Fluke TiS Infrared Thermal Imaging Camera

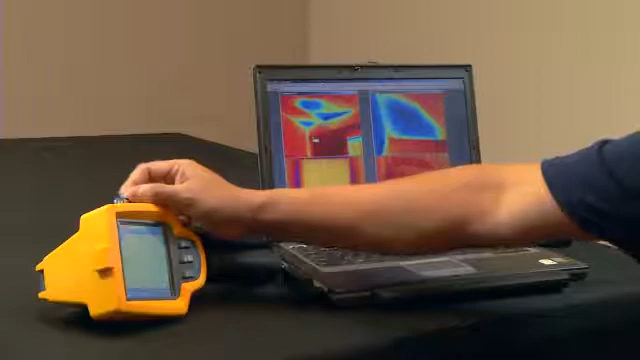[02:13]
Each Fluke TIS StormLamager stores over 1,200 images on the 2GB SD card provided with the camera.
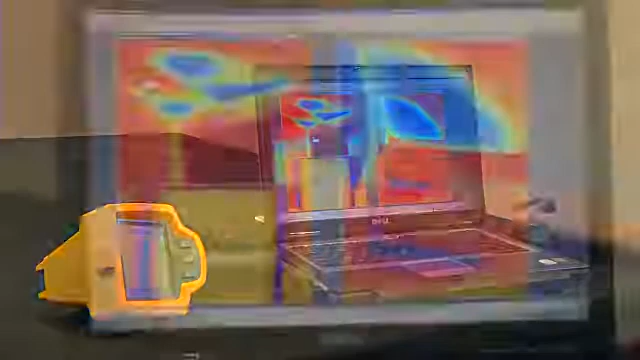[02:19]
Once the images have been imported to the Fluke software package, you then can create individual images and edit each individual image.
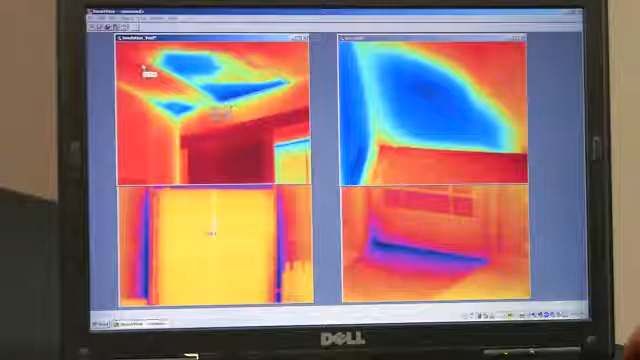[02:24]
Let me show you. Some of the things that you can adjust when the image is in the software is color palettes, your level and span. You can import temperature markers.